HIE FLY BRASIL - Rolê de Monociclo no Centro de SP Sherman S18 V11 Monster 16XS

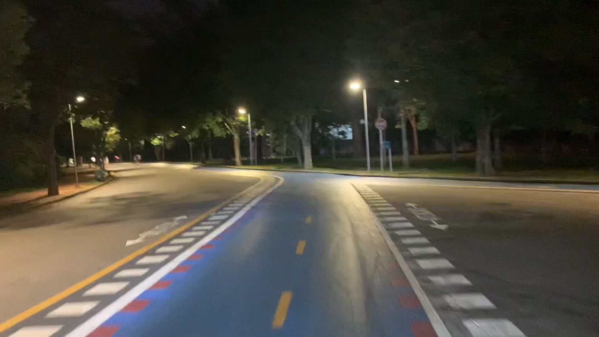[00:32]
Olha que delícia que é. Olha que bonita que ficou também, a esclovia azul. As pessoas estão aproveitando, porque talvez tenha lockdown de novo, né?
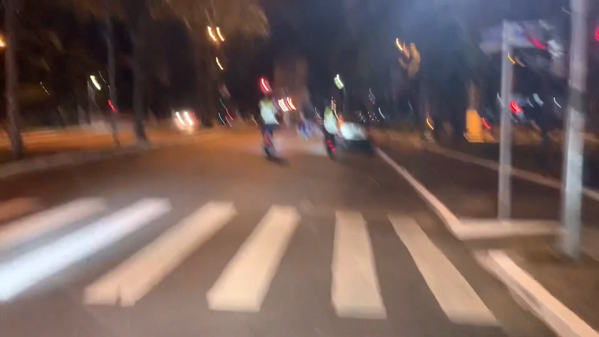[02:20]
Sentindo o centro. Essa é a primeira vez que eu passo aqui.
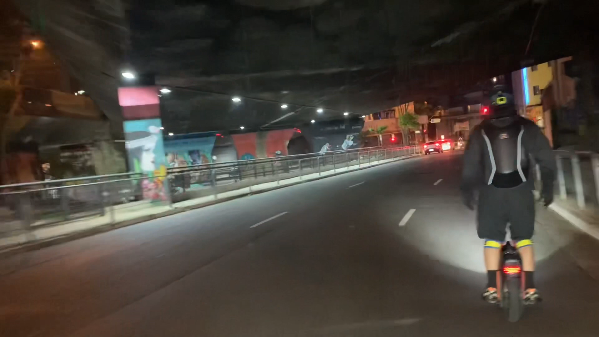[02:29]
Ó. Chegamos aqui no centro. Estamos na prosta do Yanga Baú.